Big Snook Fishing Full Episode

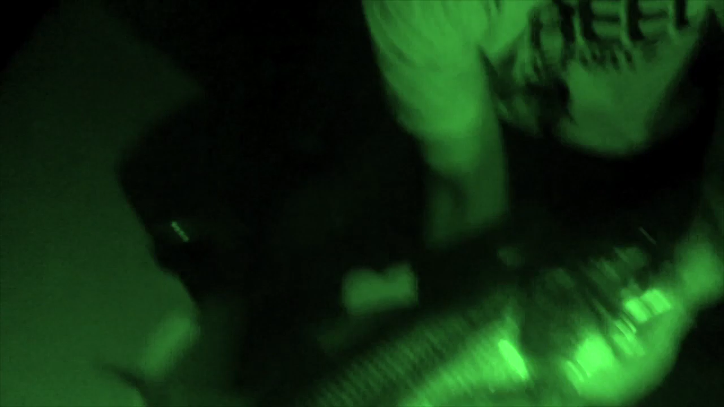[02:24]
Second big snook of the night, third big snook of the night. About 20 pounds, 25 pounds. I'd say he's a solid 25 pounds.
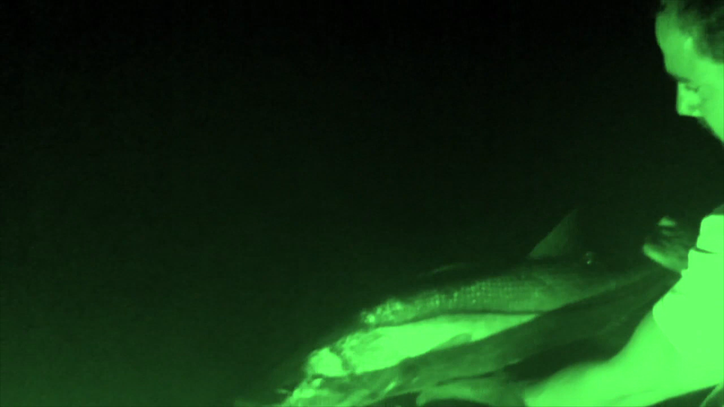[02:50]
Yeah. Can this thing go underwater? Oh, dude, that's a great